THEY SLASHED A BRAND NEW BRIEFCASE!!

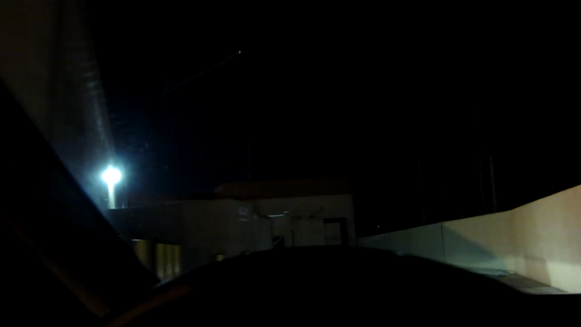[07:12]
back by this loading dock, and I'm just gonna see if there's any action. There goes some sort of rodent. Oh, there's some parking spaces back here. Okay, you know what? I'm just gonna jump out real quick, go take a little recon real quick here, see if anything is the synopsis.
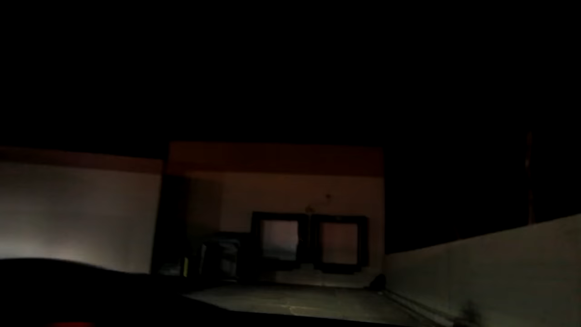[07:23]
Looks like this sports chalet has been gone for a while. Not like the Sports Authority. This might not even be it, but I'm pretty sure that was Sports Chalet right there. Oh well, guys, there is an old junky tire over there if you want that. Nothing in the cans. Let's head on back home to our Sports Authority and see what's going on over there.
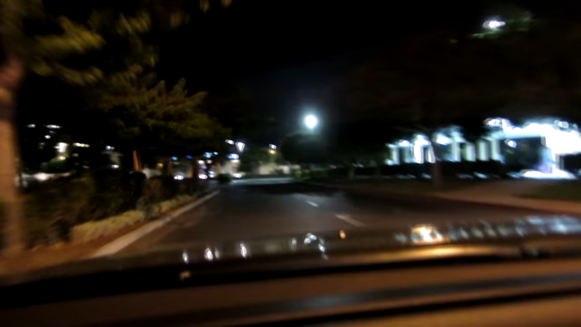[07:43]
Well, guys, as I'm pulling in here, I just saw security, and that's the first time I've ever seen security around here, so I'm gonna kind of keep my eyes peeled because obviously I don't want to mess around with those guys. There is a Costco right here, so I'm not sure if they were for that or whatnot,
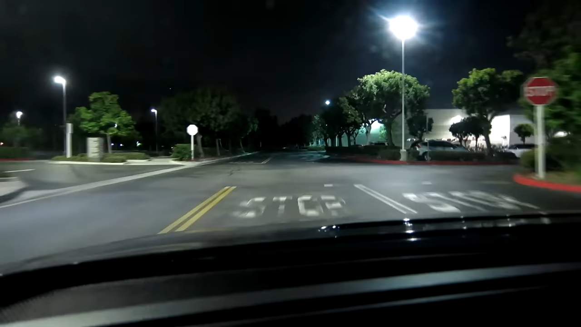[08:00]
but it is early enough where sometimes you do have some late night stalkers still working at Costco. Yeah, there looks like there's a bunch of people over here to our left that are the night workers at Costco, so that actually plays into a better benefactor for me sneaking back here behind. We're going to go behind a major golf store, and we're also going to go behind Office Depot. All right, guys, let's go ahead and head on in and see what's going on. Okay, here we go at the golf store.
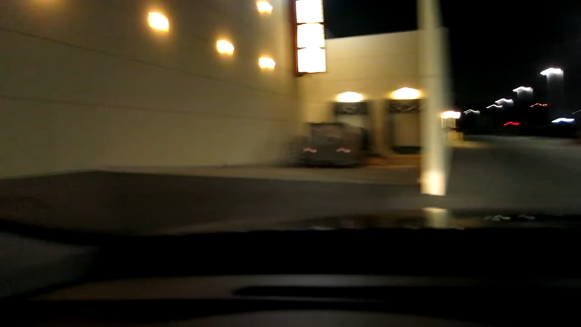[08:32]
We still have a Nike display right over there next to that compactor. Let's kind of zoom on in there.